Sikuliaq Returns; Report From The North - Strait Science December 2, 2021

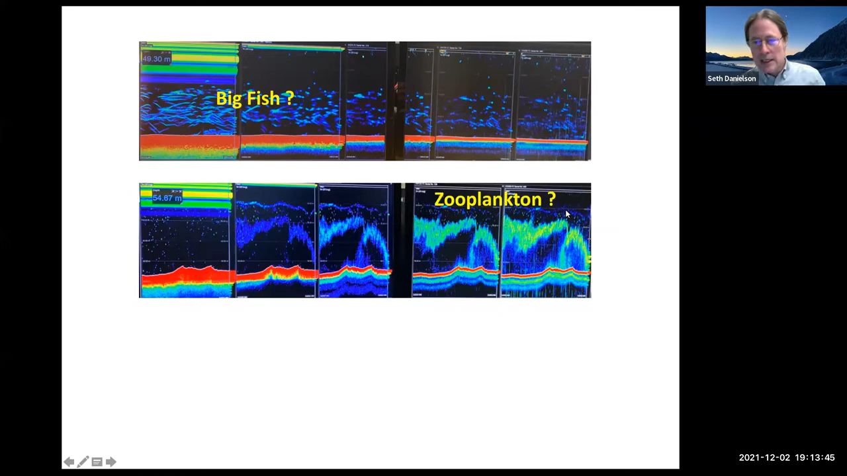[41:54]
that the the fish were really um staying in those warmer waters down below in fact even the zooplankton looked like they might be staying below some sort of uh layer that's delineated here um and this happens to be about the the 20 meter depth layer another type of acoustic signature that we saw at one point looks like looks like this and um in the in the lower left hand panel we see what could be the signatures of maybe smaller fish in fact maybe you can see smaller fish in in this middle panel as as well on these little little tick marks down at the at the lowest frequencies maybe these are arctic cod um
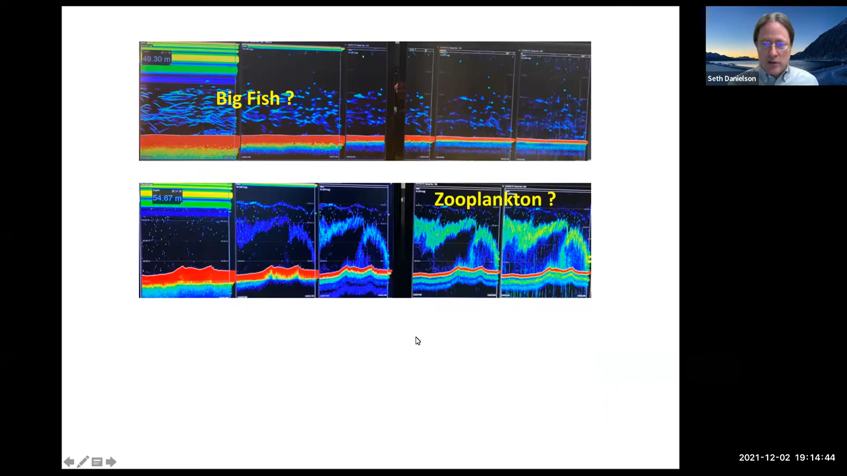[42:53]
um like this my hypothesis right now is that we were actually imaging the the frazil ice so we got we actually got an idea of the the depth of the frazil ice through through the water column whoops there we go um and interestingly also it looks like there's this band the frazil ice is in the upper portion of the water column and this is one of those stations where this was take this photograph here was taken of the screens while we are on one of these stations that had above freezing water near the sea floor and near freezing water in the surface and it was just a few hours after i took that picture of the frazil ice in in the water and we
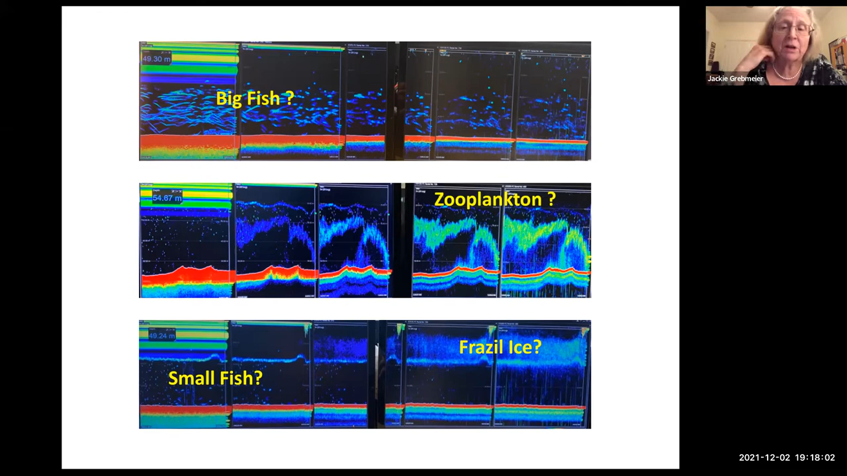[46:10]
lot of not a little tiny knop a lot of zooplankton in fact some one inch long worms were in the bottom of a scale worm so there's a lot of resuspension in the southwest of st lawrence very different uh sediment traps than we have at the chukchi ecosystem yeah and um seth lyle has a question do you know the acoustic frequency on the left is it 38 kilohertz the uh 38 is the second from the left 18 is the very most left one thank you and katherine just wanted to add that although she didn't see any feeding walruses we had feeding gray whales humpback whales and one minke whale
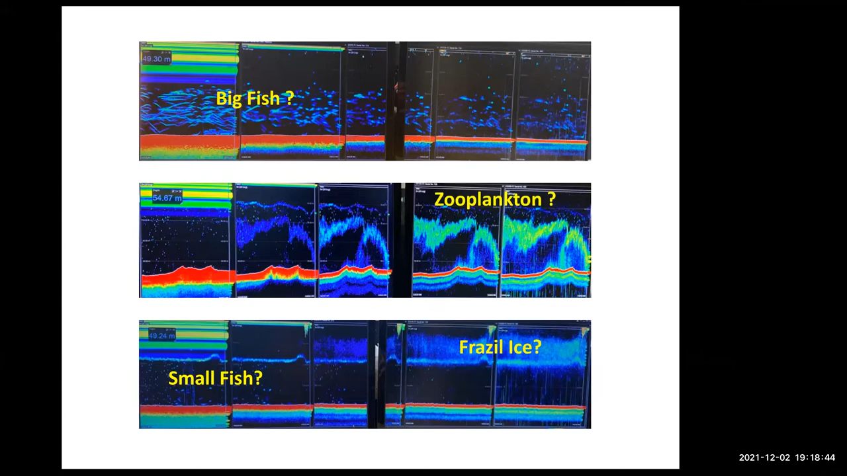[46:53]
and and note also katherine in the in the bering street in november we had a quite a from st lawrence island at least as far as diomede and over by cape dezhnev on the russian side we had a very large influx of male stellar sea lions feeding as well thank you and and that bottom panel um i believe was only maybe one station away from where we saw that that minke whale um and and if these are small fish over here it certainly suggests that there might have been something for that that whale to
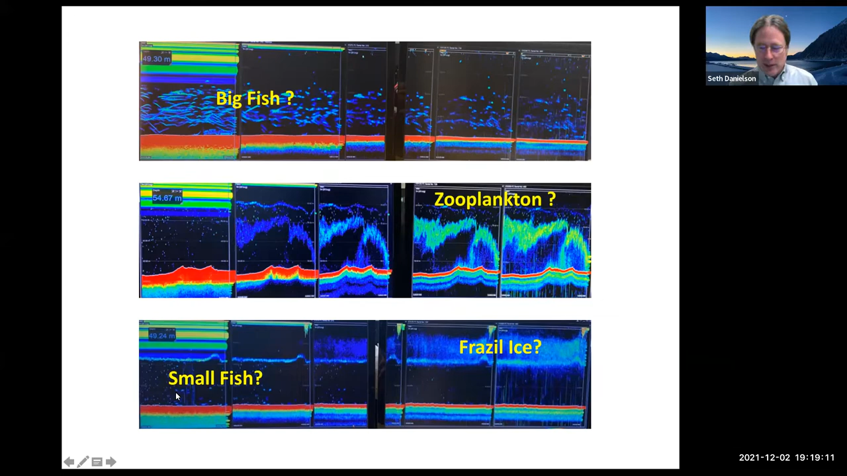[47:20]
be chewing on all right and that's in the southeast chukchi on the db03 okay um okay so that's that's our story from db03 let's let's go down to db02 jackie okay